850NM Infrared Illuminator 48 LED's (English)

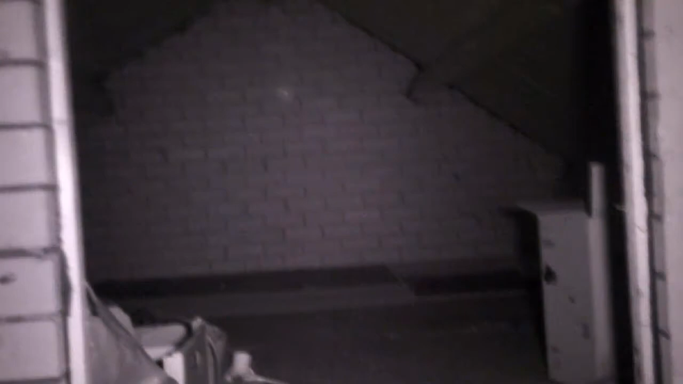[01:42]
850 nm. 48 LEDs. The night sensor. It's working great. When I'm turning off the infrared, you're going to see it's really really dark. You can see totally nothing. Switching it on. And there it is. It's working great. Thank you for watching. If you like my video, please give a thumbs up.